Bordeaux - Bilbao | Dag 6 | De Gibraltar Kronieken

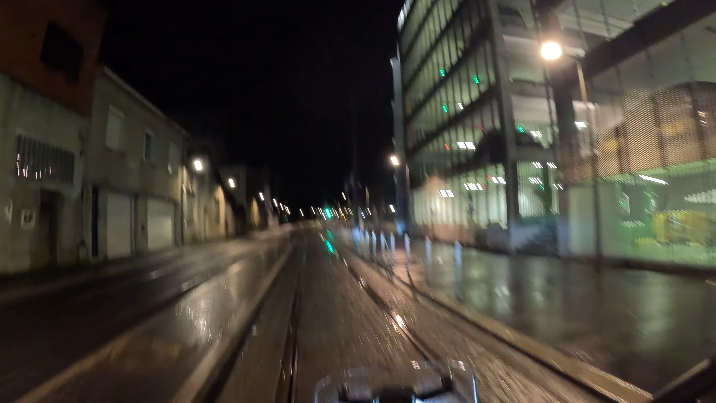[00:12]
Ik denk hierover. Oeh, dit is kletsernat. Oh shit. Christus, de paarden zijn eng. Deze gladde.
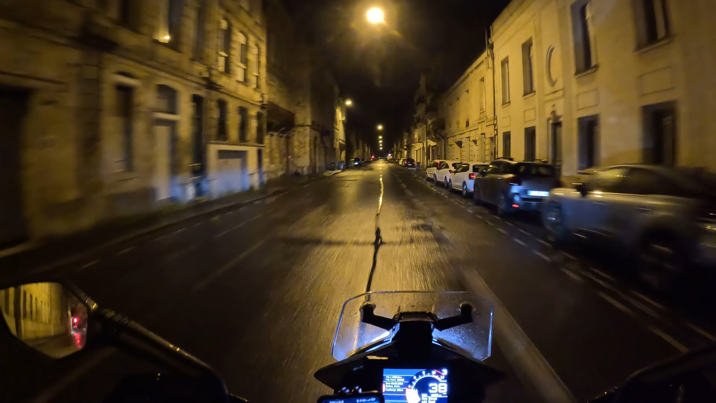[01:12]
Nou, hier was het dus ongeveer 3 uur 's nachts of 4 uur 's nachts. Zeker niet goed. En toen ik ongeveer 10 minuten op de weg was, begon het keihard met regenen.
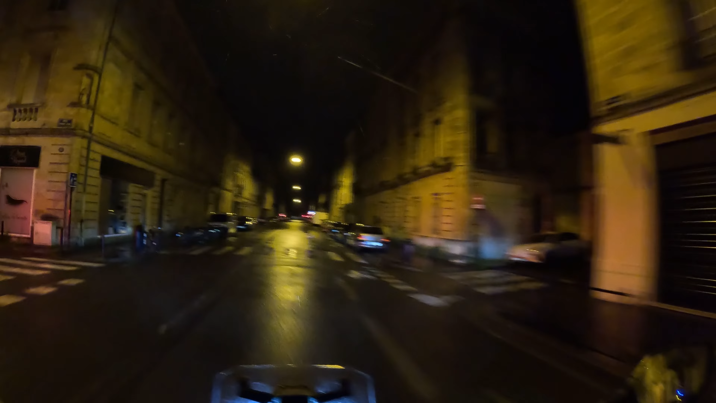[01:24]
Hier zo. Ja, ik eigenlijk een beetje in paniek en probeer ik een plek te zoeken zodat ik mijn soort van mijn motor bedekking, zeil ding om mezelf heen kan doen, want ik had geen
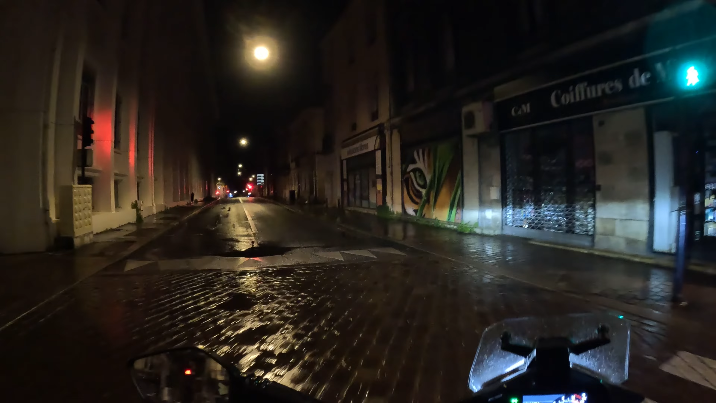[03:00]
Grip houden, ik wil niet over deze stenen uitglijden. Er is gewoon geen verlichting. Wat 5 uur is en pikken donker. Ja, een rood licht, maar even serieus, dat ga ik echt niet doen, sorry.
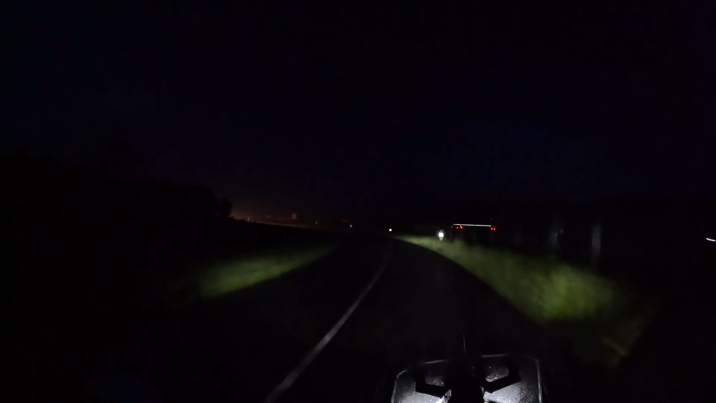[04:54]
Het is gestopt met regenen. Dat was echt plotseling gewoon zo'n stortbui en dan stopt het weer. Het begint licht te worden. Oh mijn god, dit was echt een taai begin.